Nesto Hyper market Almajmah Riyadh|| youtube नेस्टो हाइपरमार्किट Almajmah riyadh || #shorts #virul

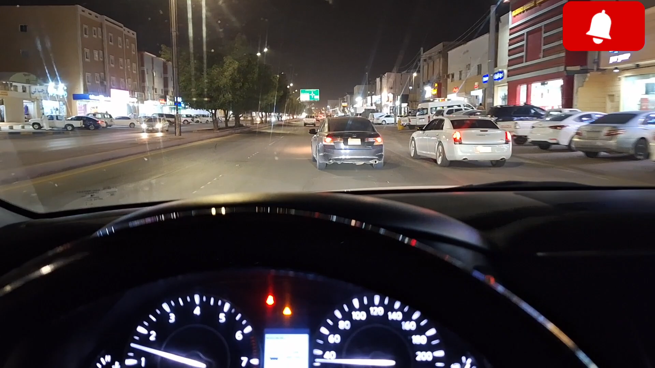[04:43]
फिर हम आपको दिखाते हैं दोस्तों नेस्टो हाइपर मार्केट यहाँ का कैसा है, अल मजमा का। एकदम करीब पहुँचने वाले हैं, आगे हैं मेन सिटी के अंदर,
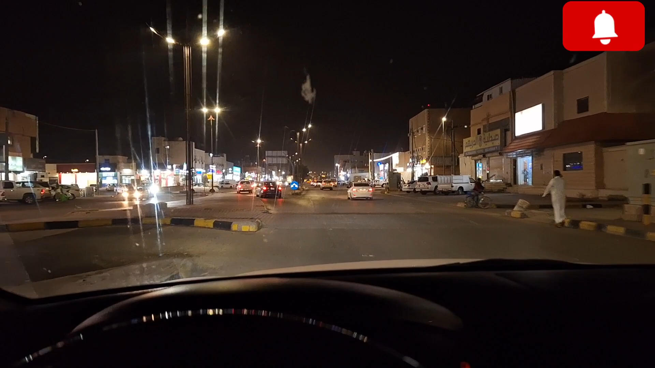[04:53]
बस थोड़ी दूर रह गया नेस्टो हाइपर मार्केट जहाँ से हम अभी शॉपिंग करेंगे, कुछ खाने पीने का सामान लेंगे, सब्जी वगैरह और चावल वगैरह जहाँ से हम खरीदेंगे। देख सकते हैं दोस्तों, आप देख सकते हैं हम गेट पे पहुँच चुके हैं,
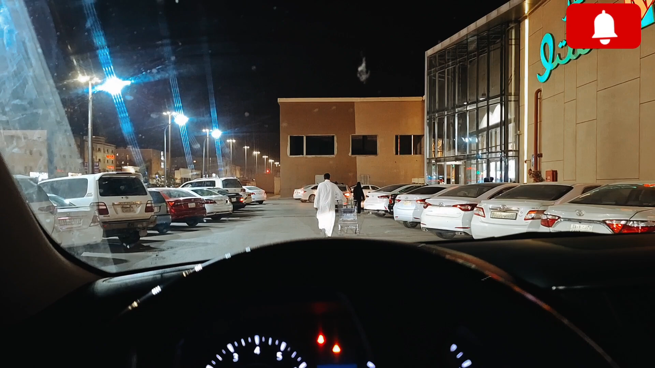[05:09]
बट पार्किंग एकदम हाउसफुल है, पार्किंग नहीं मिल रही, पार्किंग ढूंढ के फिर हम अंदर घुसते हैं दोस्तों।
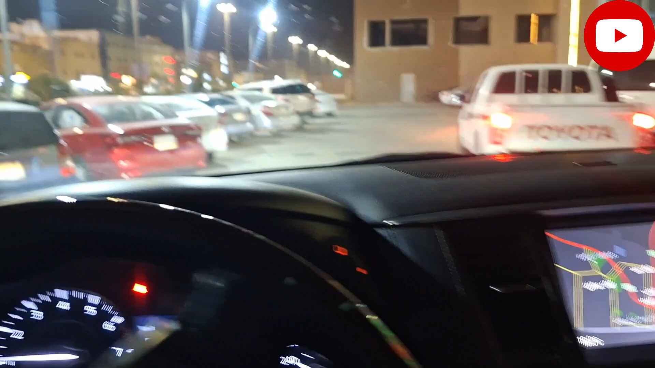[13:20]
अब हम यहाँ से निकल चुके हैं दोस्तों, देखिए